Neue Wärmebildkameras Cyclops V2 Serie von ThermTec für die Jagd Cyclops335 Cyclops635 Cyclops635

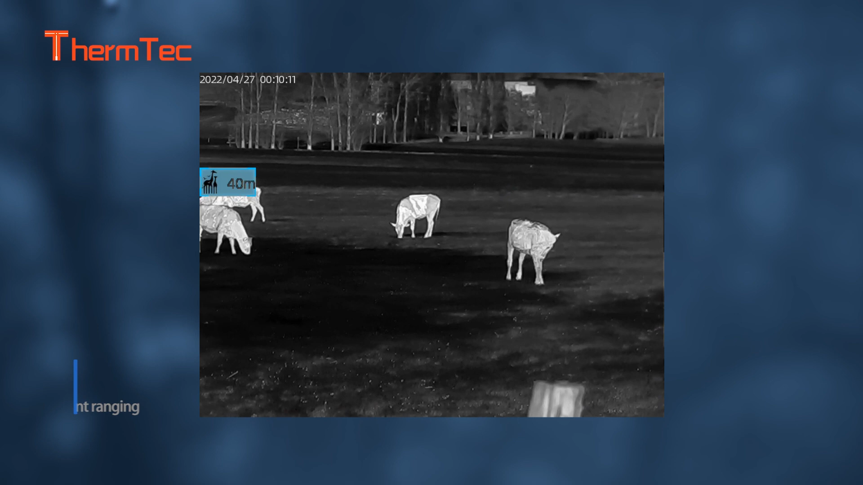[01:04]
identify animal categories and mark target distance It cannot only
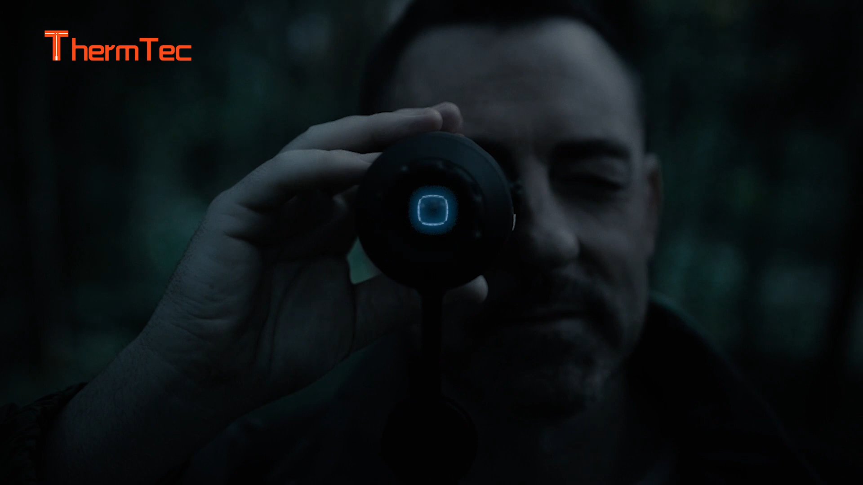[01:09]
continuously zoom in HD But also search and lock the target more
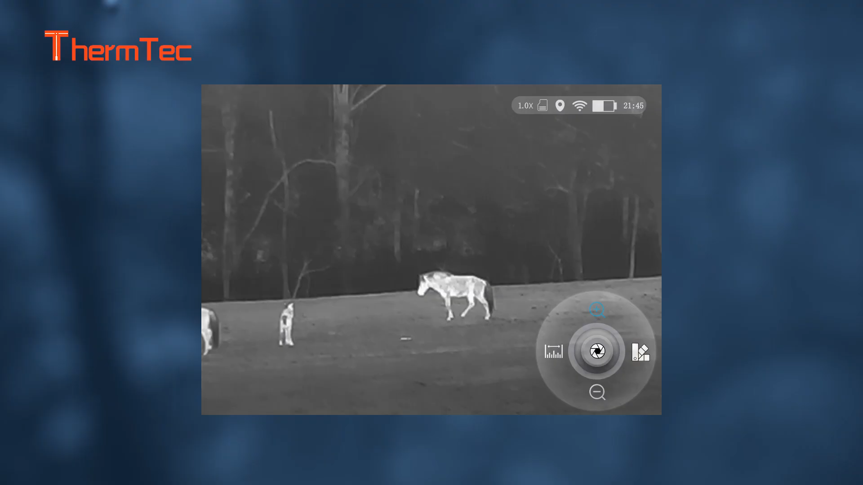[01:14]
flexibly and faster through joystick operation